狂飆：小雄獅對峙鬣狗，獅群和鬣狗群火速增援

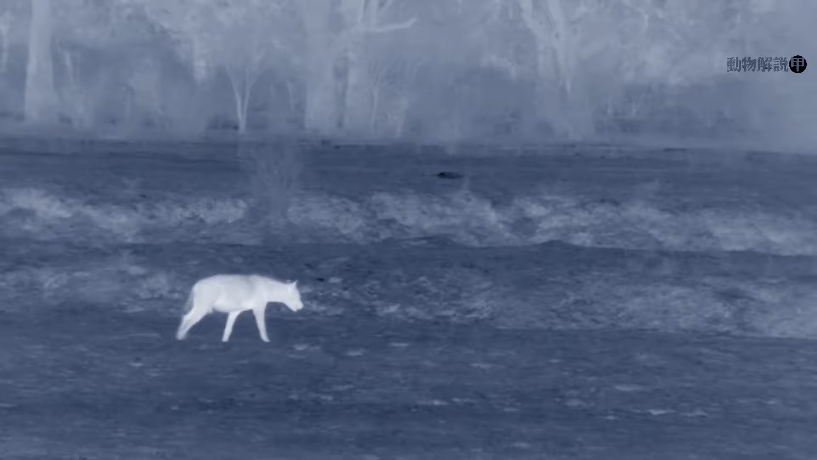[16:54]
狮群一时间陷入被前后夹击的地步一些狮子吃饱喝足认为此地凶险转身离开退到安全之地不和群这才有了吃肉的地儿今天晚上他还没有吃上几口不想就此放弃
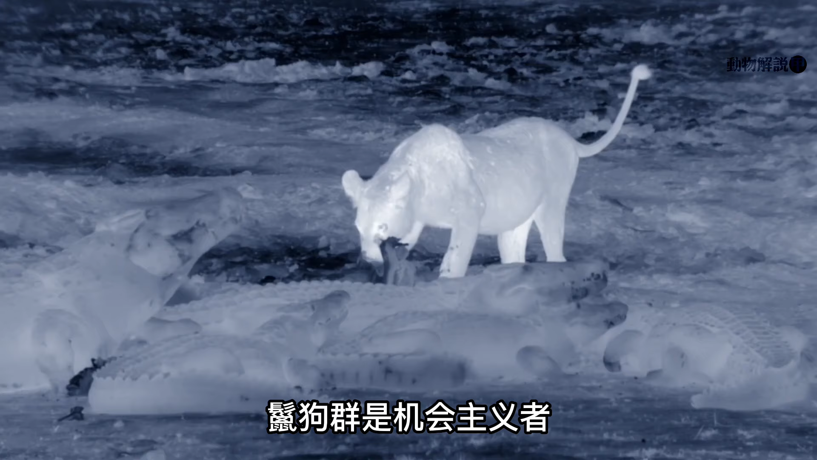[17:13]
猎狗群是机会主义者看不和群孤单就上前试探不和群起身迎战试图守住阵地猎狗群正准备包围之际不和群的母亲及时赶来奋不顾身为儿子建立一道屏障
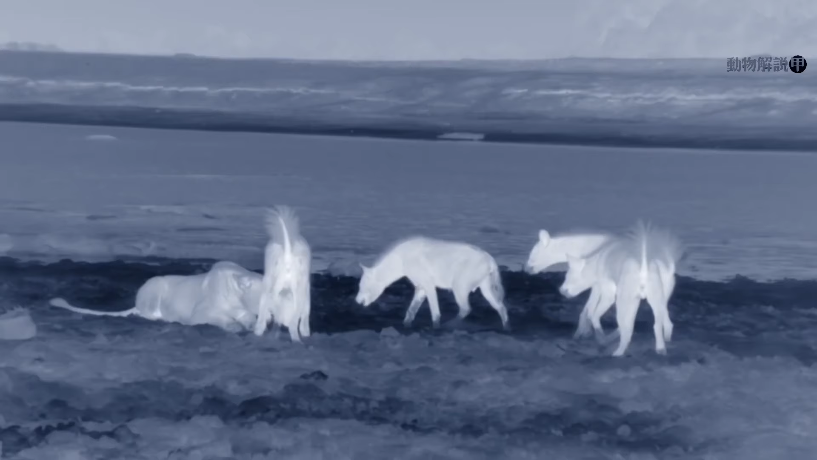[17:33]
然而一只成年母狮根本架不住如此多猎狗的威逼眼看自己将陷入包围不和群的母亲瞅准空荡快速脱围
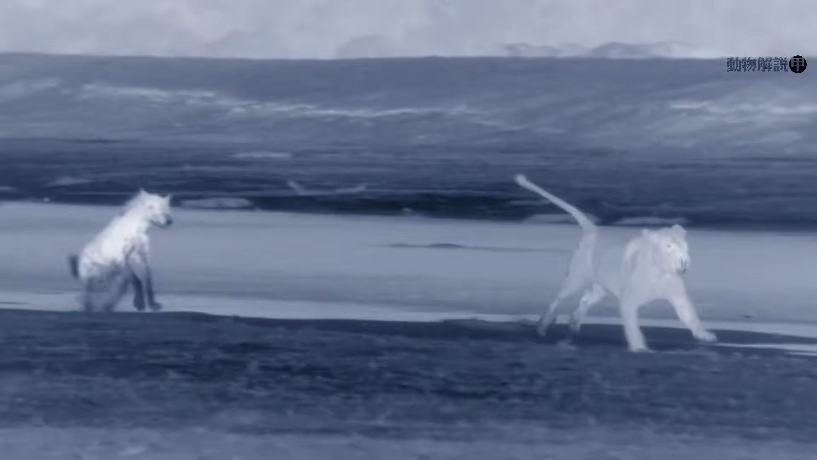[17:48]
猎狗群此时完成了分割从塞面将不和群包围
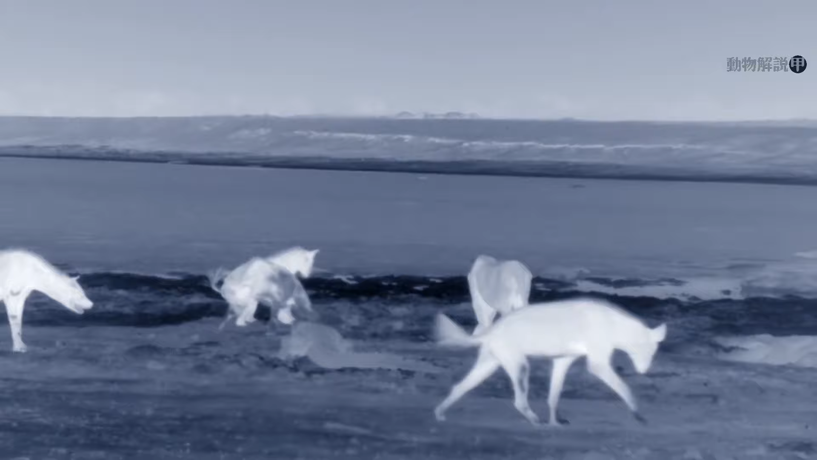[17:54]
不和群却还想要吃肉猎狗群却想诛杀他自己和安猎狗帮全都盯上了这只小狮子预定为儿杀之三十六级走为上不和群感觉到不对劲夺落而逃却被猎狗群猛打穷追
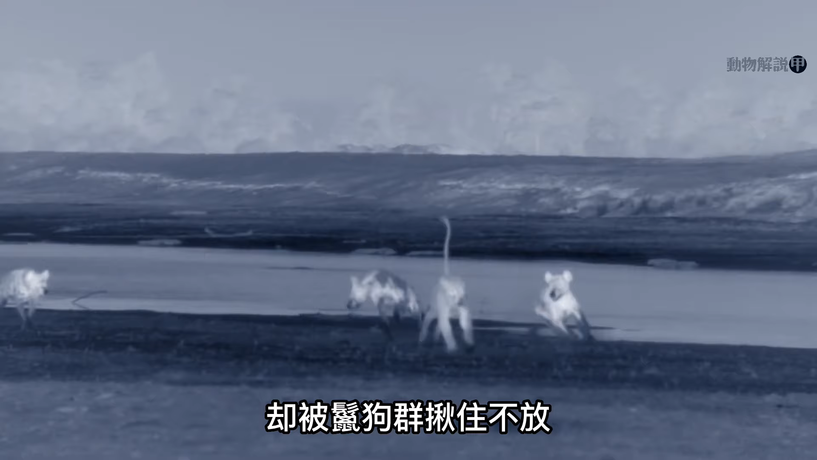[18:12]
眼看不和群伤势严重他的母亲再度折回横道立马舍我其谁
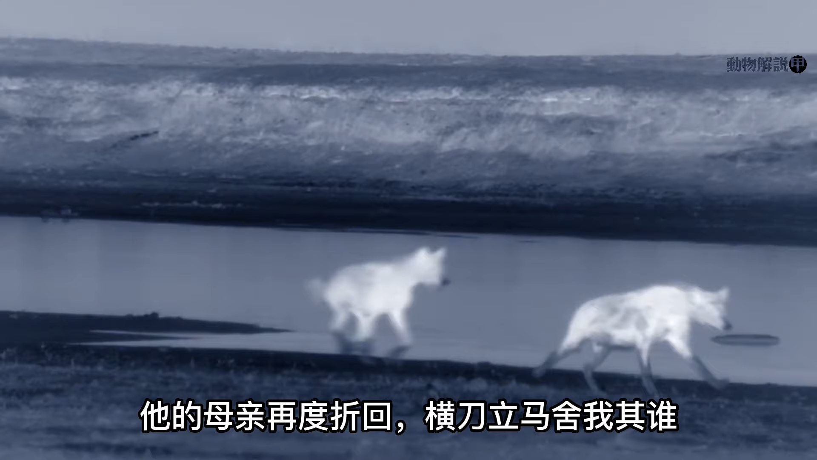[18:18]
母亲的力量让母狮威慑得十足一声大吼更是吓得猎狗群全都撤退奇迹再次站到了不和群这边但也给他上了宝贵一课即便自己再强大孤军奋战也是毫无机会猎狗和狮子相争受益的却是鳄鱼他们大快朵鱼吃得心满意足猎狗群返回将怨气撒到鳄鱼身上有的咬鳄鱼尾巴有的咬鳄鱼鼻子争抢残存的肉食
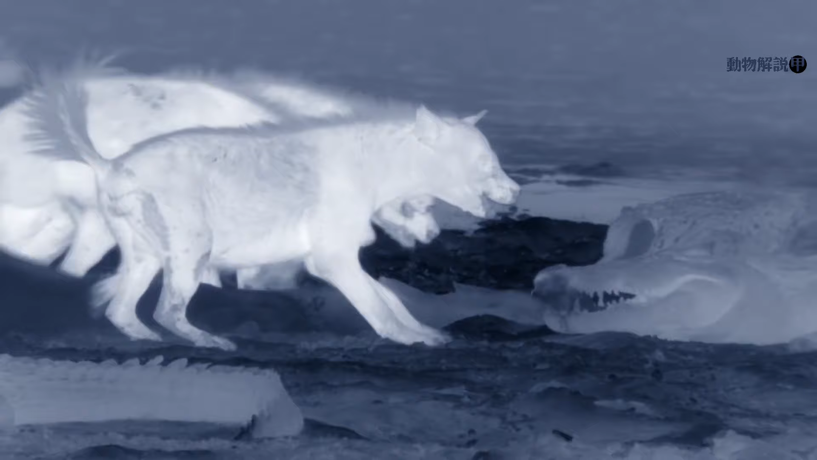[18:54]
这也再度说明团结起来的猎狗群如此强大绝不能掉以轻心士群重新团聚稍息片刻决定离开是非之地最悲催的就是不和群不仅肚子鸡肠碌碌全身也是伤痕累累